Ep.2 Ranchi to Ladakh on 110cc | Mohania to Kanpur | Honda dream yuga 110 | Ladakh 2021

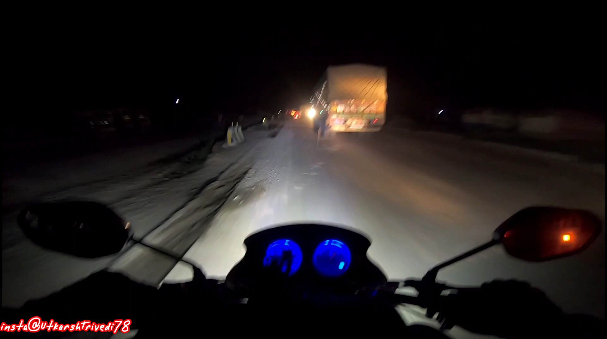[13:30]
मतलब इधर के लोग यार बहुत रिस्क लेते हैं, डबल हेलमेट तो पहनते नहीं है।
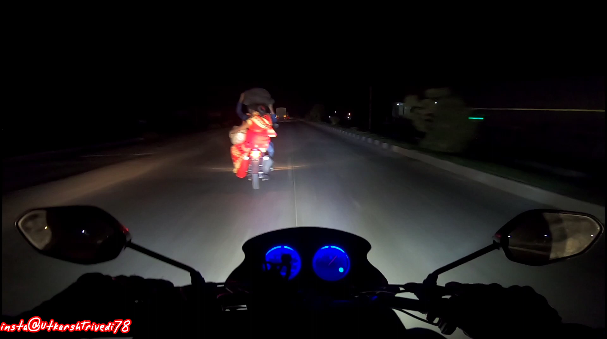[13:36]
कितना रिस्क है यार, ये बैग रख के जा रहा है, बहुत रिस्की है। यहाँ से कानपुर करीबन 75 किलोमीटर है।